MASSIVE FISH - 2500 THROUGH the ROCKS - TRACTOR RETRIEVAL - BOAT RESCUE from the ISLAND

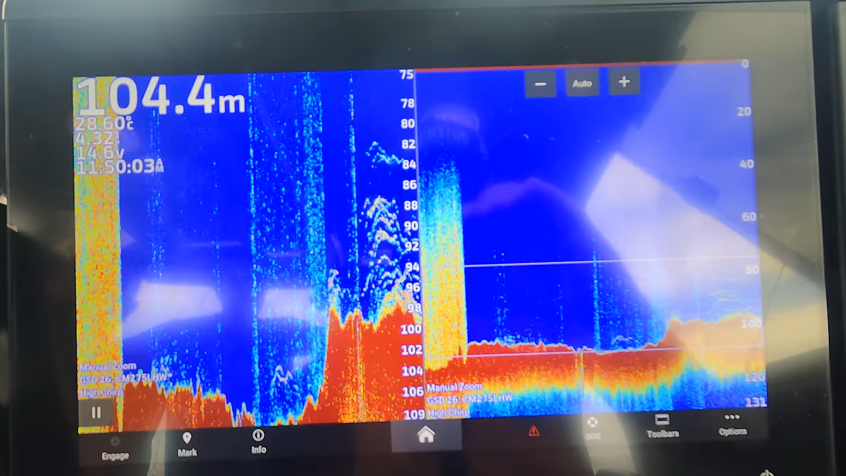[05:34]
On screen: depth 104.4 m
Oh yeah, we've got a bit of a dilemma now. We've got a good box of fish.
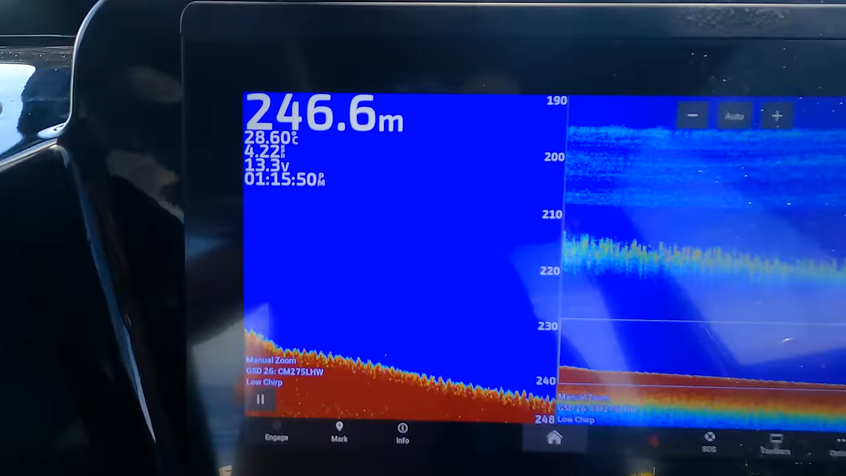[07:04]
On screen: depth 246.6 m, water 28.60°C
Just here. We had a very good show of fish just before. So
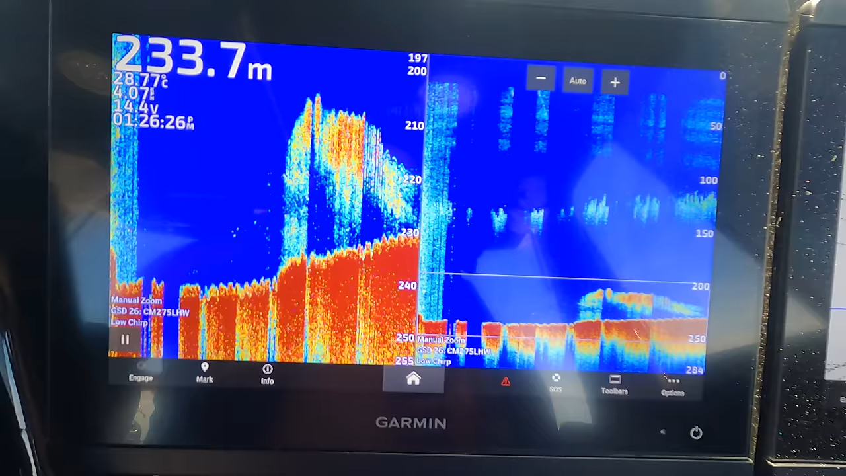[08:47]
On screen: depth 233.7 m, water 28.77°C
Righto. How do you go through that in 232 metres and not get a bite? Current's fishable out here for sure.